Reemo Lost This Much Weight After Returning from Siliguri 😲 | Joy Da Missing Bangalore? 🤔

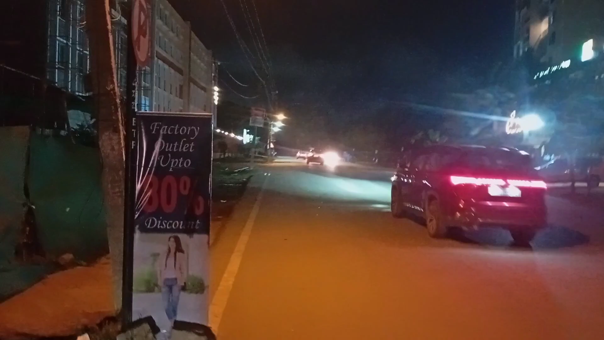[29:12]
এদিকে রয়েছে, এটা হচ্ছে NPS ন্যাশনাল পাবলিক স্কুল কুটলু গেট, আর এদিকে আছে SNM রাজ এটার্নিয়া। এটা তো সোসাইটি দেখেই বুঝতে পারছি এটা আর আলাদা করে কী বলবো।
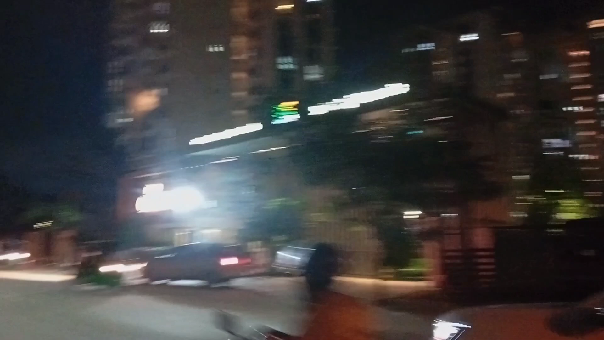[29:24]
তবে এই রাস্তাটা, এই যে যেখানে SNMটা শেষ হয় ওই মোড়টা, ওখানে একটা টার্নিং আছে, ওই টার্নিং অবধি যাবো।
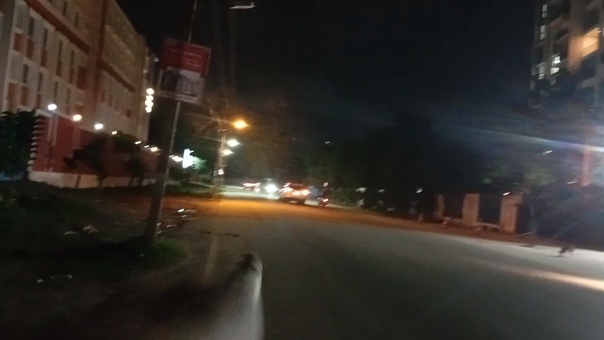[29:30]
ওখান থেকে এর আগে যেটা রাস্তা আছে ওটা একটা ডিফেন্স ল্যান্ড, তো ওই জায়গাটা না একদম খালি ফাঁকা নির্ঝুম রাস্তা, তো সেখান থেকে আর এগিয়ে যাবো না।
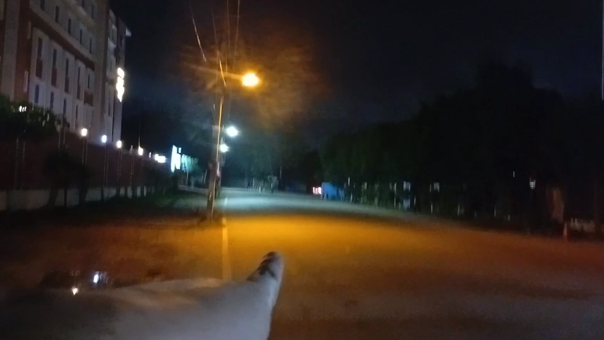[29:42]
ওখান থেকে এই যে গাড়িটা ঘুরছে, এই গাড়িটা এখান থেকেই টার্ন নেব। এই হচ্ছে মোড়টা, এদিকটা ডিফেন্স ল্যান্ড, এই যে ওয়ালটা দেখতে পাচ্ছ দুপাশে, এই ওয়ালটা দিক দিয়ে যাবো না।